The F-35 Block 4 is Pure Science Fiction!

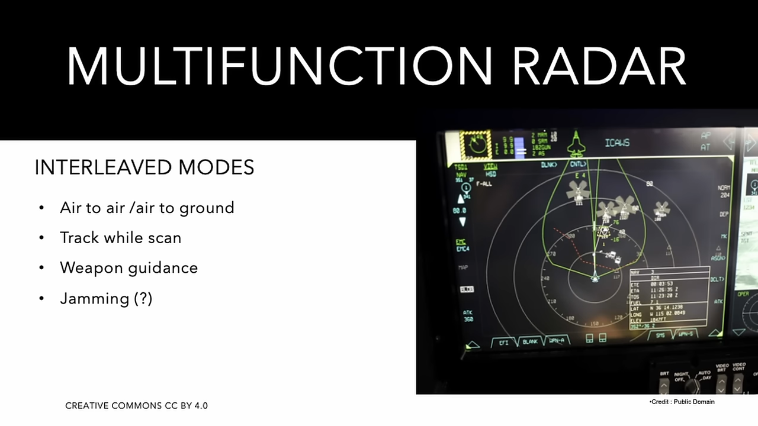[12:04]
a radio or as a data link more likely particularly to guide the weapons or it can be used for the IFF function or for jamming the opponent's radars
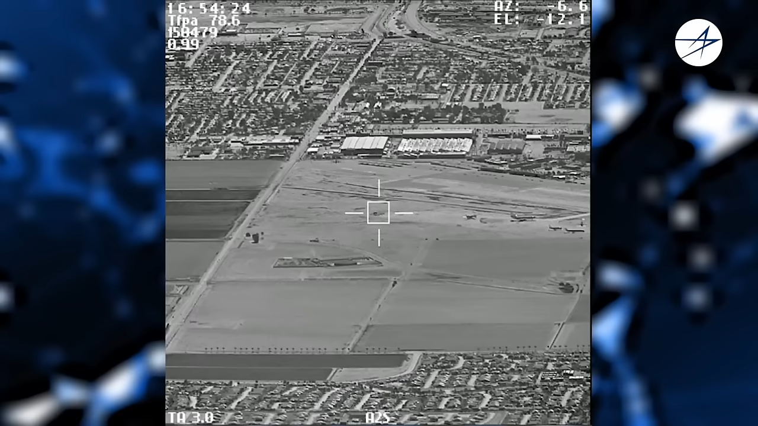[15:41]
generate images its function is to scan the
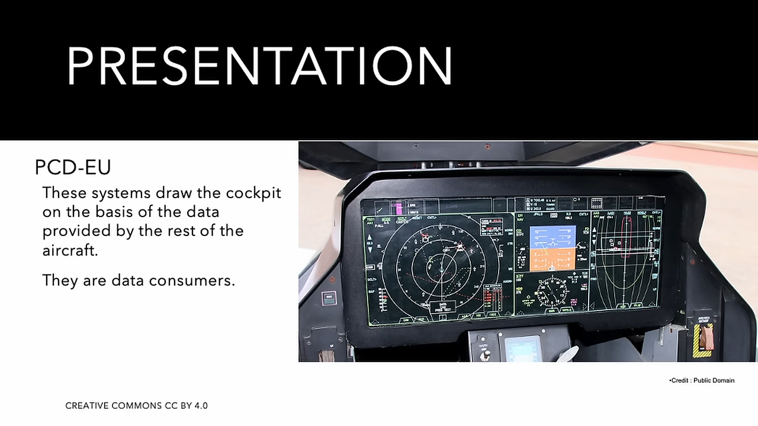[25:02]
draws a picture on the cockpit like you would do with a video game these units are information consumers within the F-35 they do receive the full tracks from the fusion engine
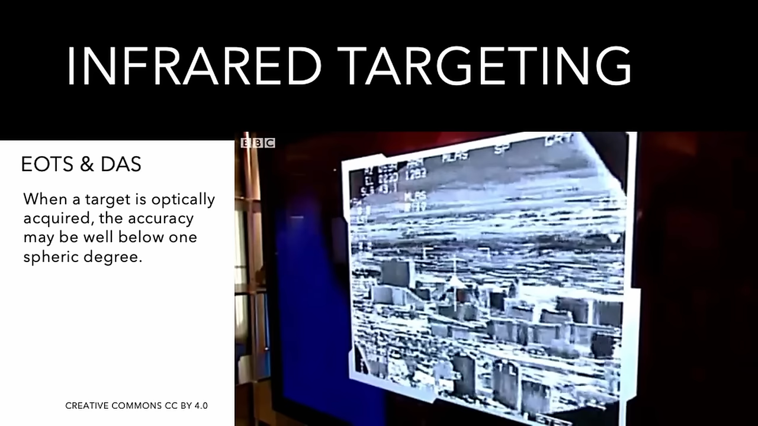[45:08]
position and the orientation of the target with pinpoint accuracy